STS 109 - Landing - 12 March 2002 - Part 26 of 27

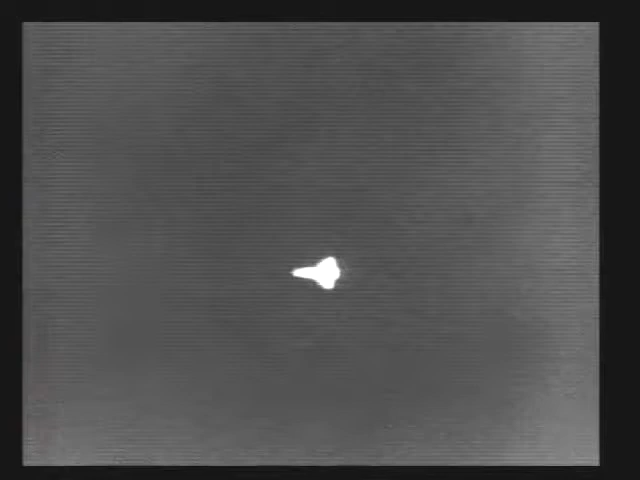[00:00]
Pilot Dwayne Carey at the controls, getting a few minutes of stick time before he hands it over to Commander Scott Altman. Columbia now at the heading alignment circle, time to touchdown, three and a half minutes.